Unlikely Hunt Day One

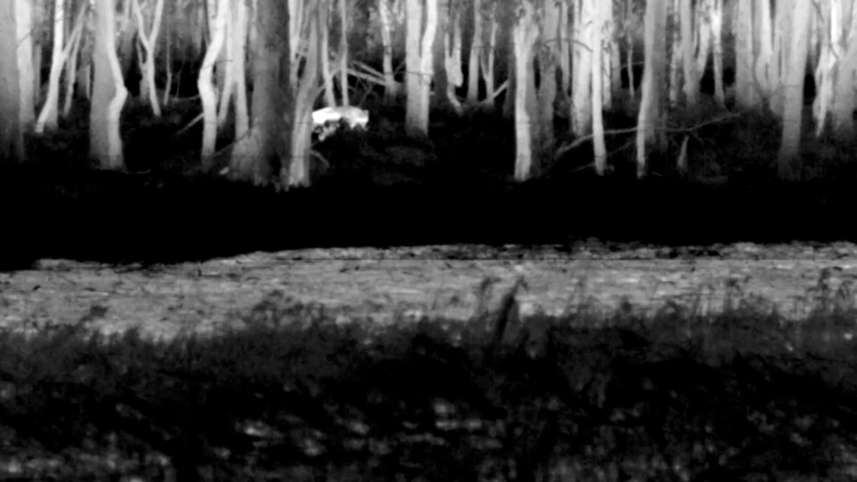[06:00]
That'll do it for you. So we just come up on the pud's bore.
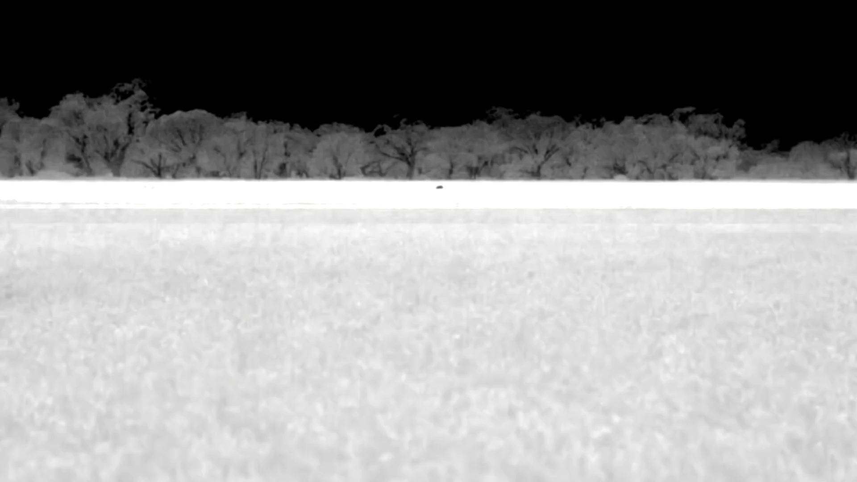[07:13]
I'm sitting with an eye, we've got an eye. Have you looked